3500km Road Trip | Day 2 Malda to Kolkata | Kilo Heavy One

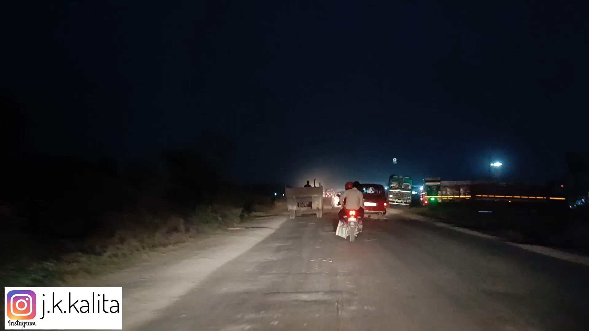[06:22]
मालदा से ये कोलकाता तक का जो स्ट्रेच है ये काफ़ी टाइम कंज्यूमिंग रहा है अभी तक, बिकॉज रास्ते जो है बहुत ही ख़राब है कुछ कुछ जगहों पे।
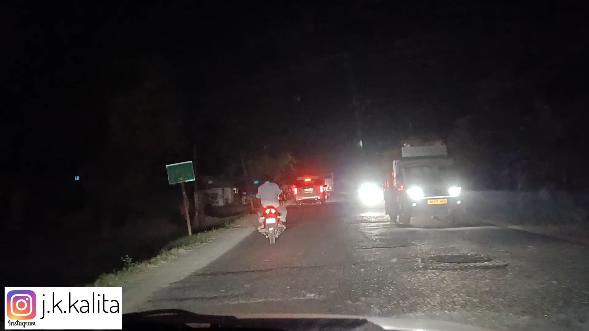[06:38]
एंड एक तो ये वाला जो हाईवे नंबर 12 है ये कंप्लीट 4 लेन अभी तक बना नहीं है,
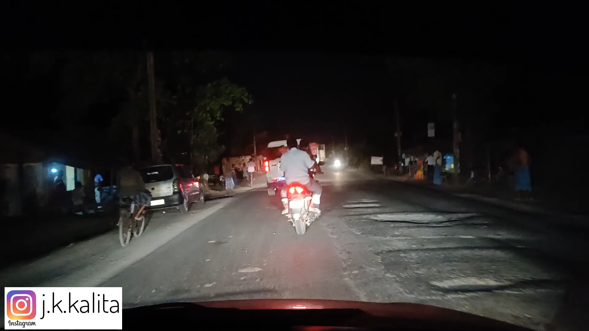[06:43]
कंस्ट्रक्शन चल रहा है कहीं कहीं पे, एंड का रास्ता जो है टर्मैक भी बहुत जगहों पे ख़राब है, एंड इसलिए बहुत ज़्यादा टाइम कंज्यूमिंग हो गया है ये वाला स्ट्रेच।
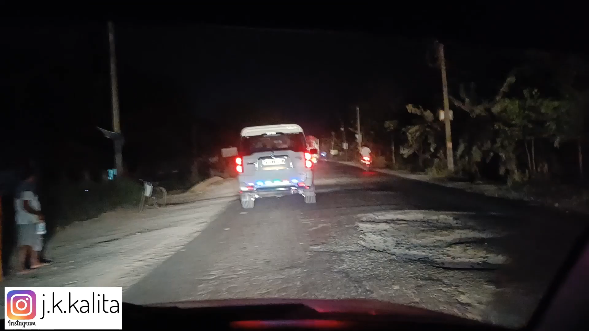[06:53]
कल हम लोगों ने जो है 714 या 18 किलोमीटर्स कवर किया था, कुछ भी
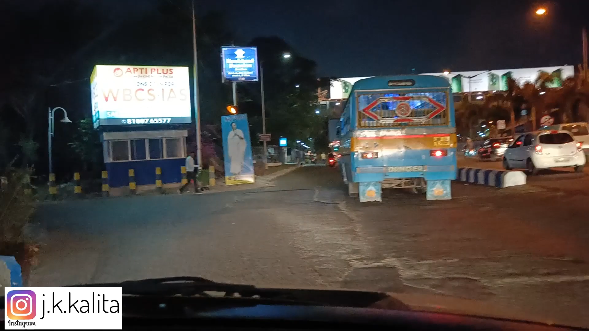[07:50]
सो फाइनली सॉल्ट लेक एंटर कर गए हम, जा रहे हैं अंकल आंटी के घर।